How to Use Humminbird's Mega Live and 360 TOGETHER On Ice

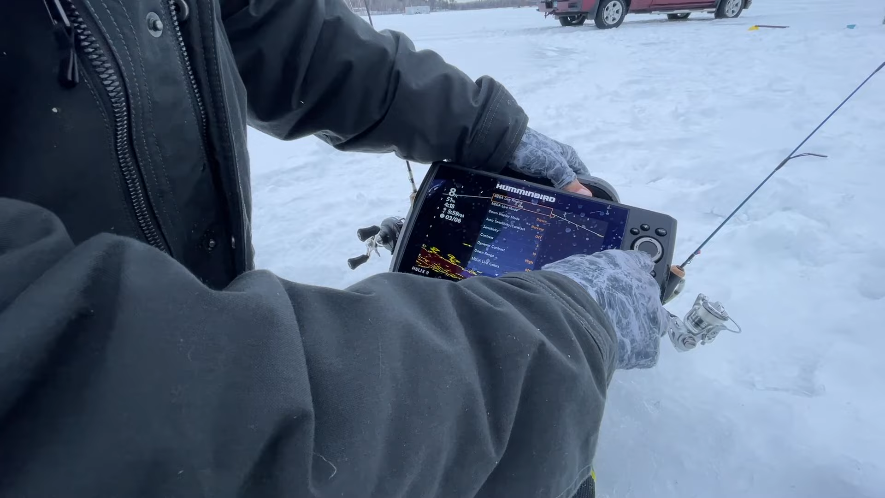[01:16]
I want to put this in forward mode so when I'm looking around here forward so you can see there's some there's a school of fish right up in here like that they're suspended above above over the weeds we're on a little bit of a drop here so the shoreline comes out here and it drops off so you can kind of see that little step right here so as I'm turning this you know my live transducer I can see and pinpoint exactly where those fish are at and see right where the bottom changes and boy you can really see a lot of them up this way up here